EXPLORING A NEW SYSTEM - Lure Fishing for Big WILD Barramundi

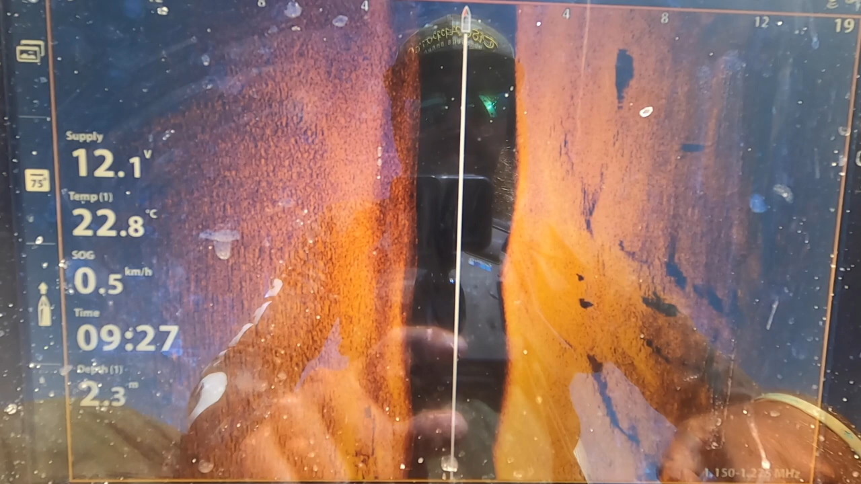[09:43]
On screen: water 22.8°C, speed 0.5 km/h
Be a fish there. I kind of see a highlight. You can see his tail though, that's the giveaway.
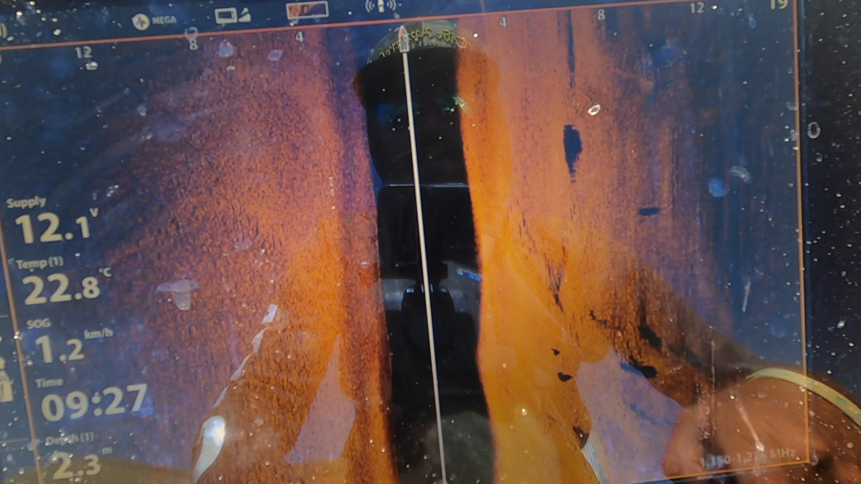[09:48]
On screen: depth 2.3 m, speed 1.2 km/h
Just a bit of a dodgy reading.
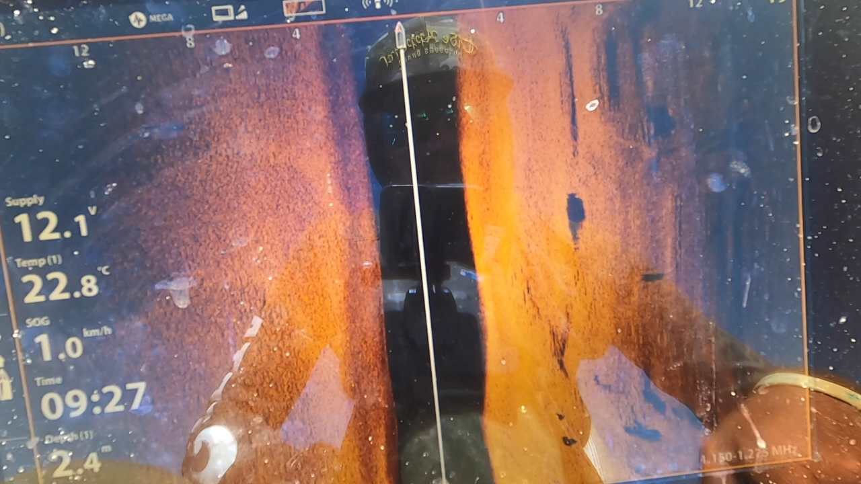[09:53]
On screen: depth 2.4 m, water 22.8°C, speed 1.0 km/h
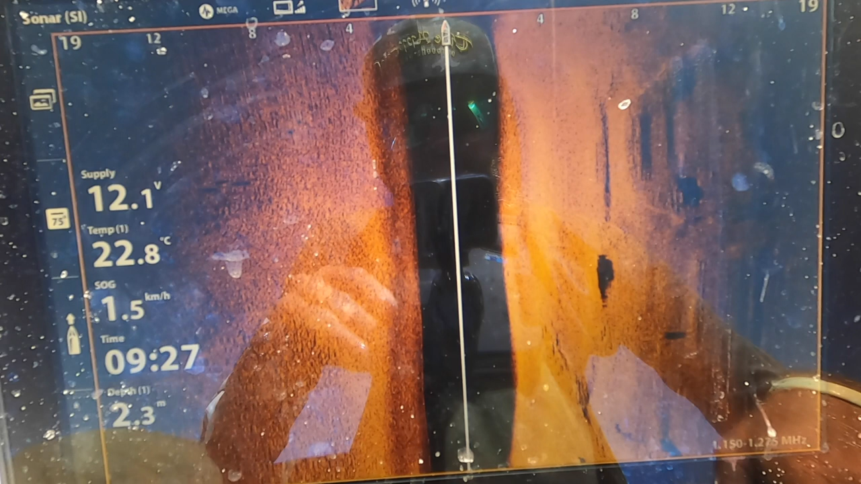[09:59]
On screen: water 22.8°C, speed 1.5 km/h
Oh, we got a few up here.
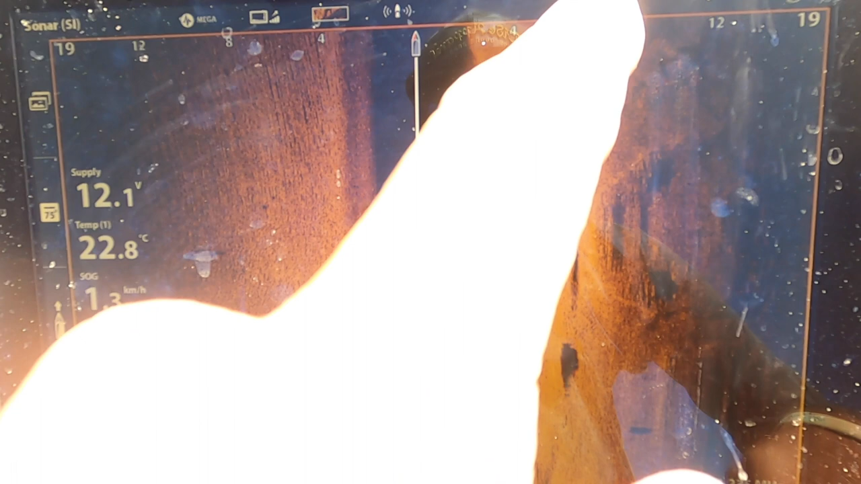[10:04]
On screen: water 22.8°C
They could be worth targeting. There's
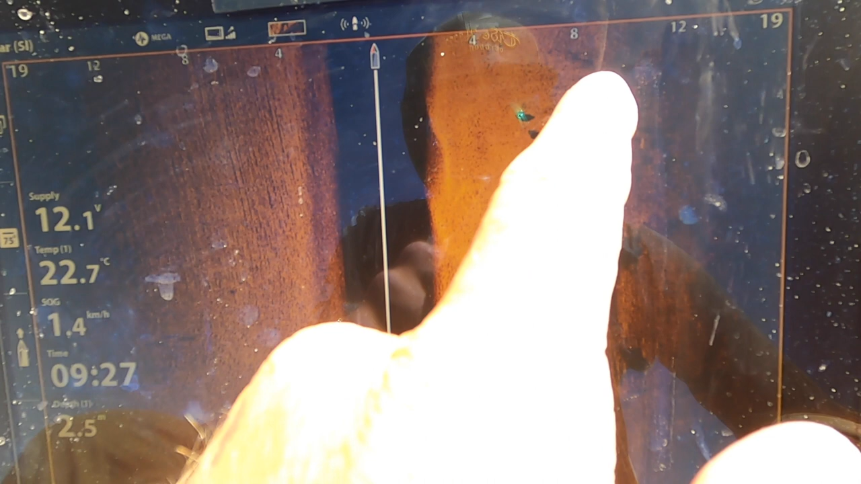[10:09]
On screen: water 22.7°C, speed 1.4 km/h
1, 2, 3, 4, 5, 6, 7, 8, 9, 10.
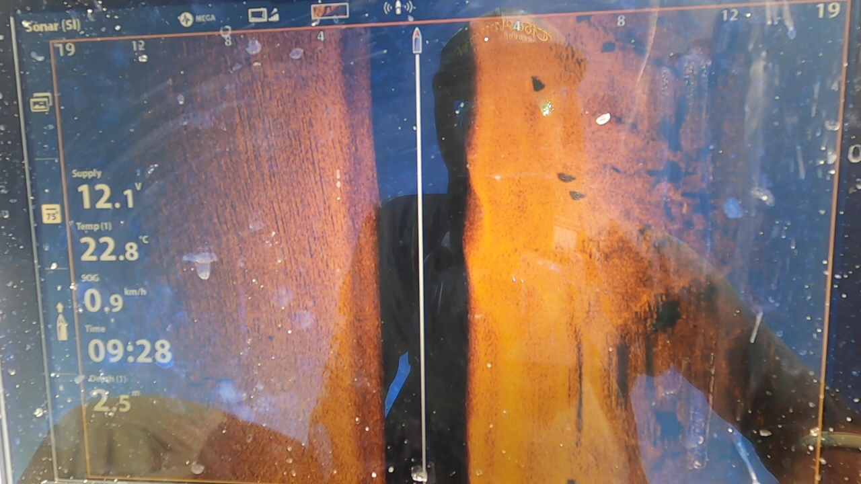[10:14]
On screen: water 22.8°C, speed 0.9 km/h
I Can't see many real big ones yet.
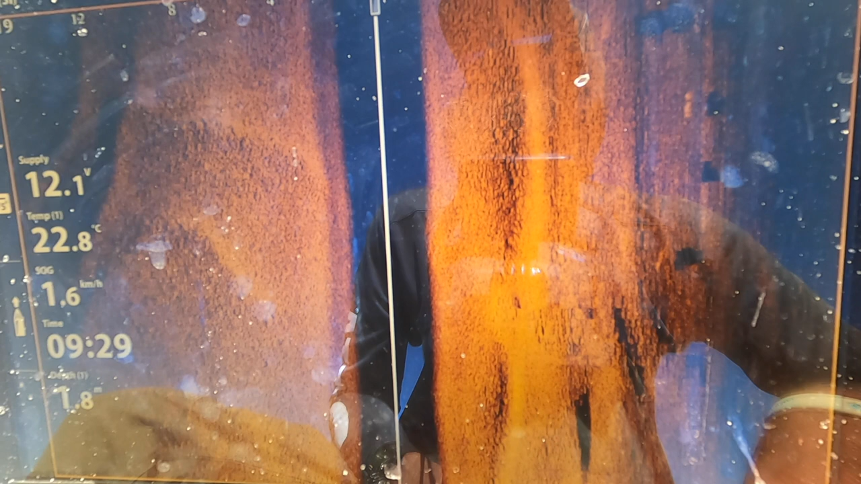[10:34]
On screen: water 22.8°C, speed 1.6 km/h
I actually like that depth, it's really good. 1.8.
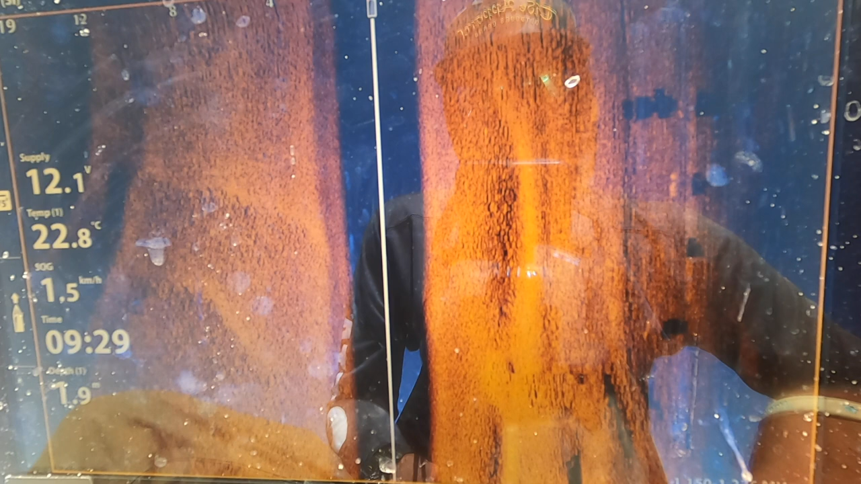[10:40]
On screen: water 22.8°C, speed 1.5 km/h
I'm just gonna turn the boat sideways just to get a scan up that bank there.
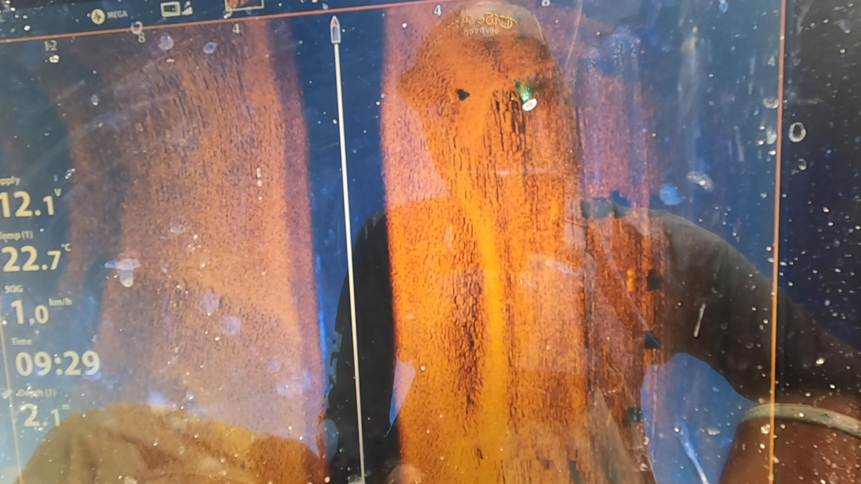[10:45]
See, oh yep, there they all are. All sitting in this ridge here.
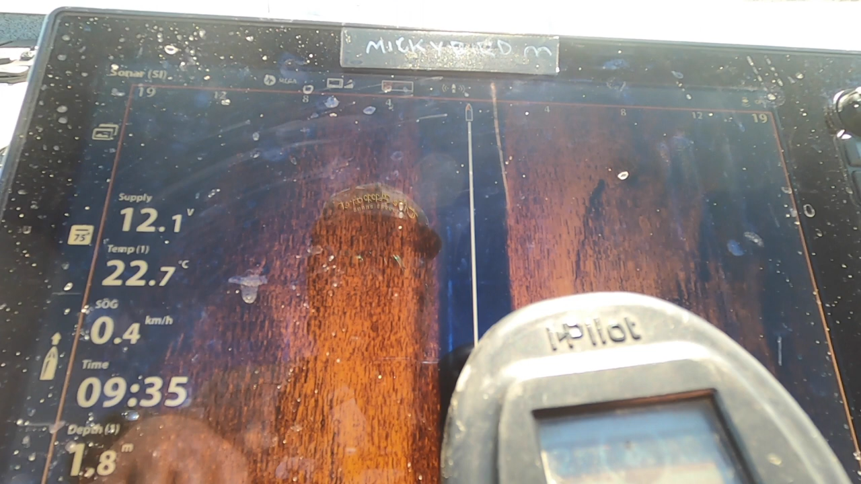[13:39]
On screen: depth 1.8 m, water 22.7°C, speed 0.4 km/h
Nice slow speed.
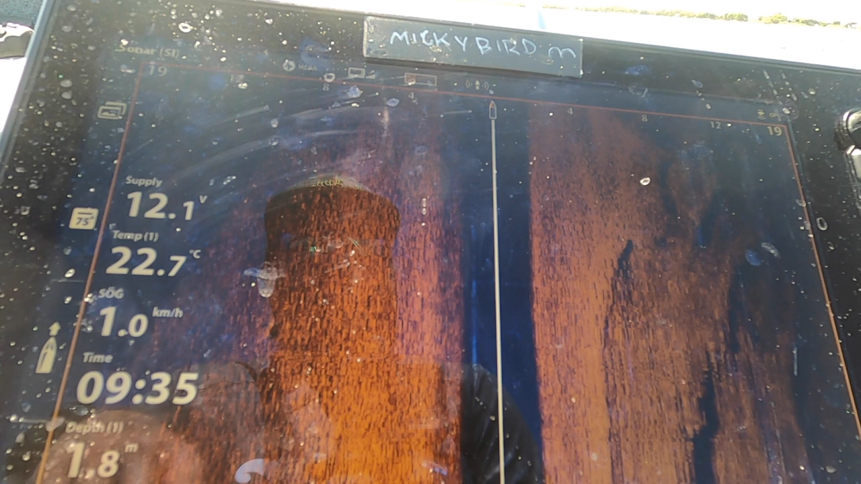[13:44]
On screen: depth 1.8 m, water 22.7°C, speed 1.0 km/h
And what I'm gonna do is scan down, and when I get
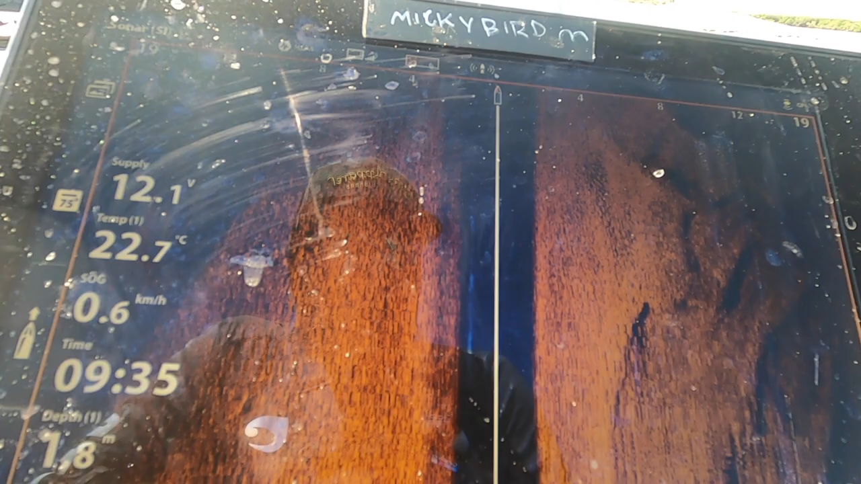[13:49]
On screen: water 22.7°C, speed 0.6 km/h
close to some bigger fish, some of them, you can tell the size difference just by looking at the sounder a lot of the time,
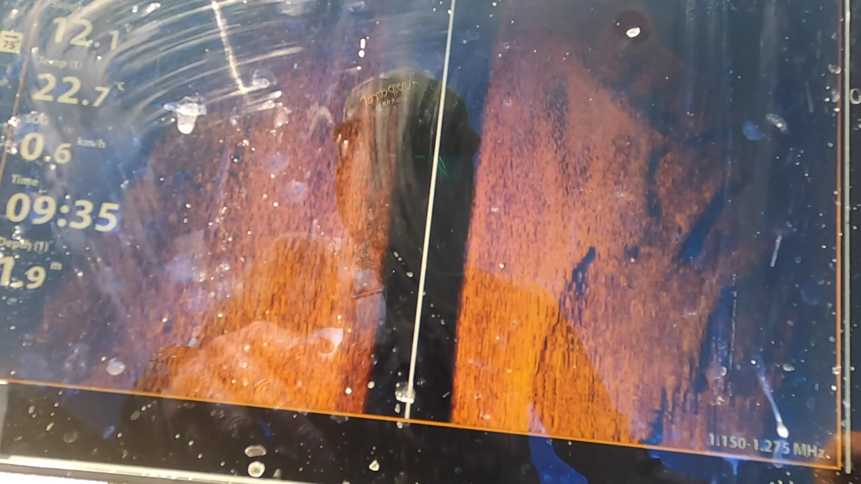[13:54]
On screen: water 22.7°C, speed 0.6 km/h
but when I see some bigger ones, I'm going to slip the anchor in so I'm just down behind them.